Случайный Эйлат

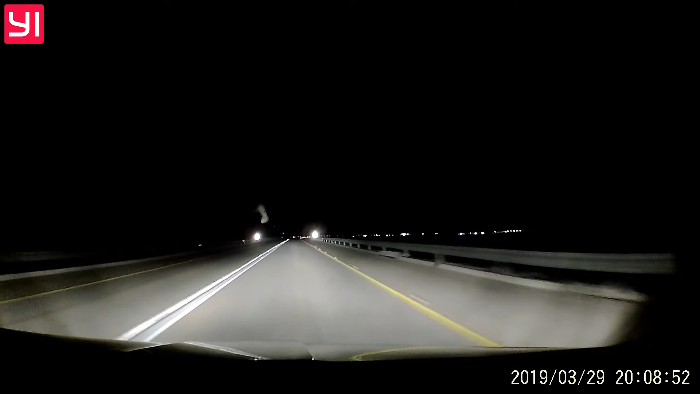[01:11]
В самом отдаленном и южном городе Израиля нас также ждали наши друзья, которые тоже приехали погулять, но более запланированно. 10 часов по новому времени, и мы подъезжаем к Эйлату. А это новый аэропорт.
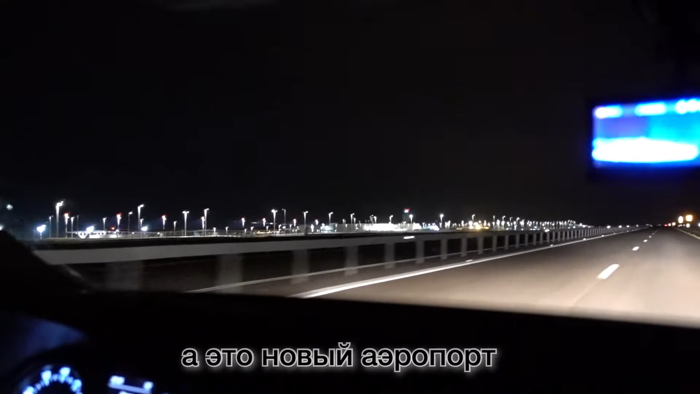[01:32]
Кто-то уже проснулся. Поспали полчаса и проснулся. Тоже красиво, тут будут самолеты прям летать.
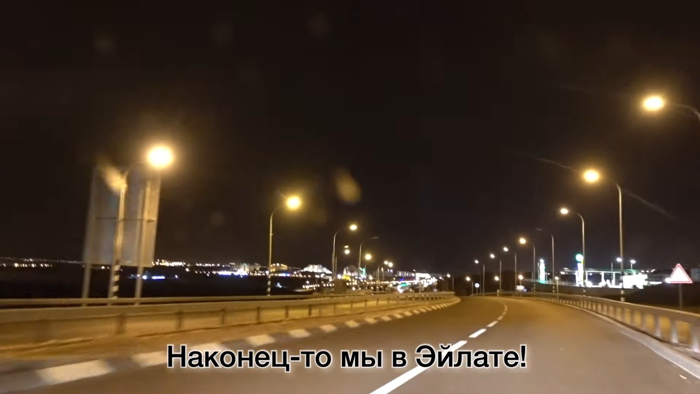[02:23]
Наконец-то мы в Эйлате. Не может быть. Мы сделали это. Все правильно.